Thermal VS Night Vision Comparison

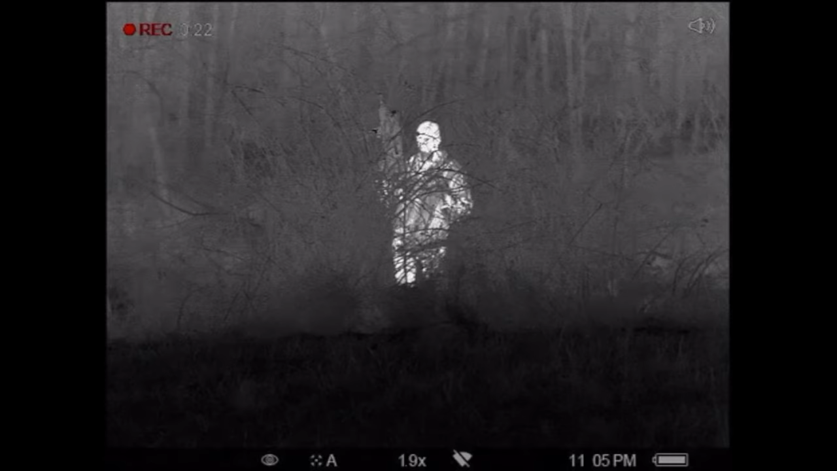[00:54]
So John's got the thermal. John you can probably see him clear as day right? Yeah. Ethan wave your hands around. So there's Ethan hold the rifle up like you're Taliban or something. I probably shouldn't have said. All right so kneel down so I can see Ethan kneel down. All right Ethan's gone.
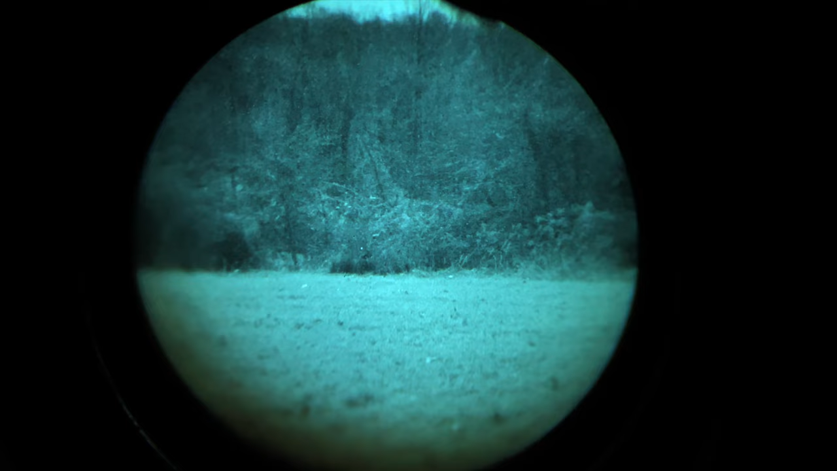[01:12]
So if I was just scanning these are top of the line binocular night vision. If I was just walking along in the woods here I would not know that Ethan's there.
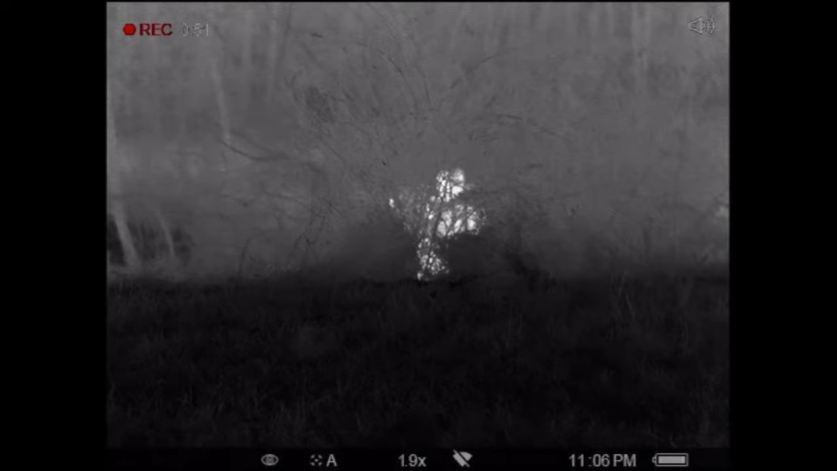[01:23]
John can you still see Ethan?
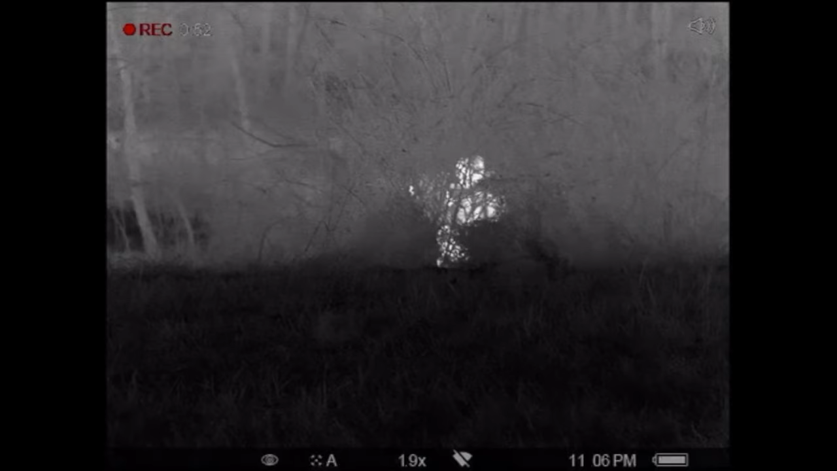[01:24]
Yeah. Yeah so John can make out Ethan. Now he is behind a pretty thick batch of brush there but Ethan go ahead and lay down. Now this is gonna be hard for even thermal but John can you see some sort of a signature?
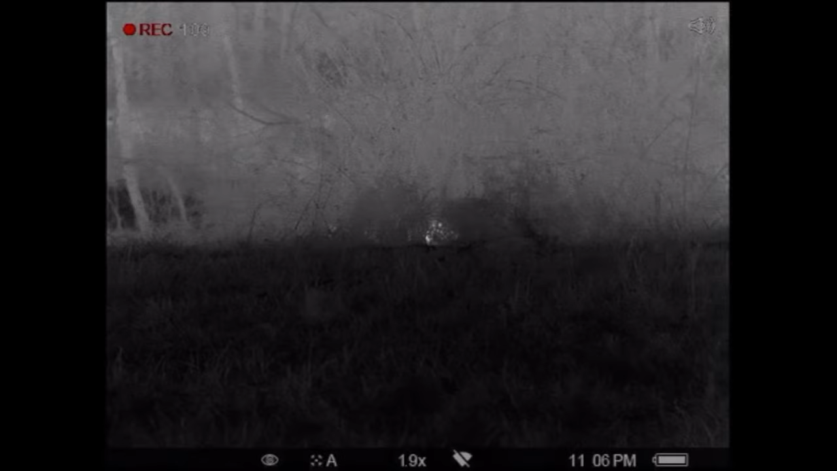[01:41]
I mean it's getting tough to see but you can definitely see that there's a glow behind some of that brush. So sit up again
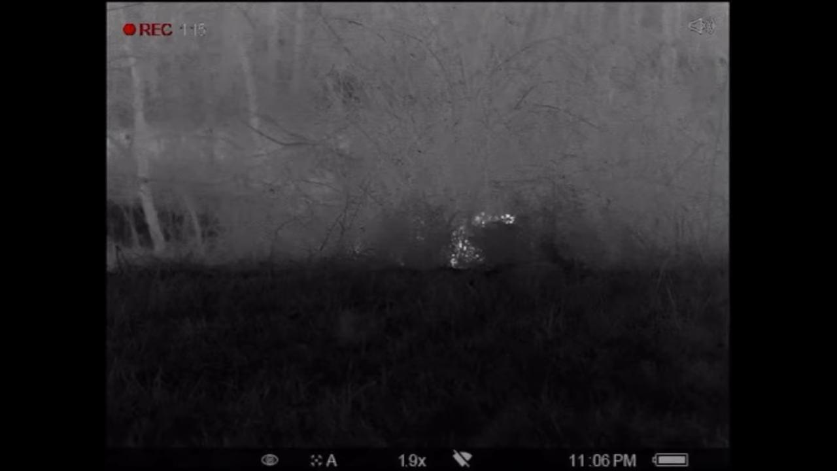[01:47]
Ethan and stand up. So if he was standing still here he's not in camo he has no special colors on and he's blending in perfectly with the environment.
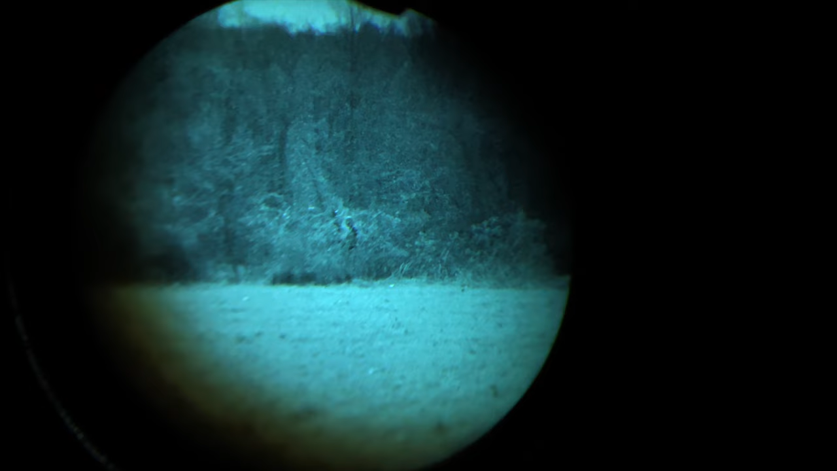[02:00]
I can kind of make out the fact that he's got a rifle but guys the difference between thermal and night vision is thermal is going to show you things that night vision just simply will not.
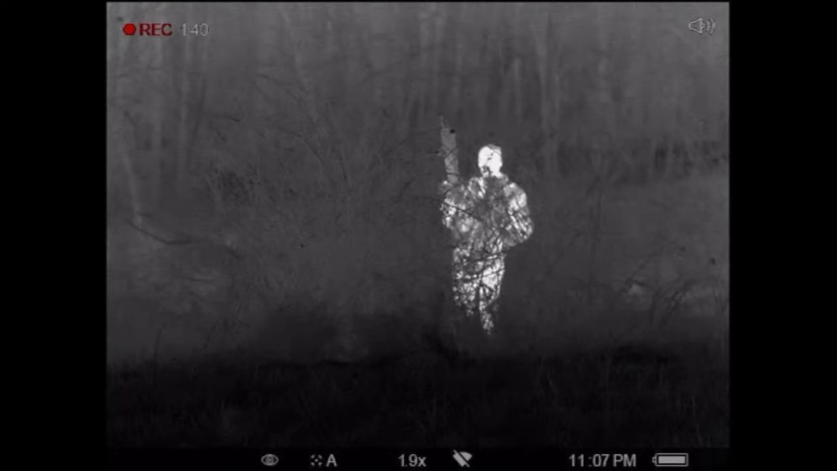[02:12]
Doesn't matter how good of an infrared illuminator you've got thermals picking up heat signatures and if you're running a 640 core thermal you're gonna see stuff very clear whether you're hunting, evading, or pursuing.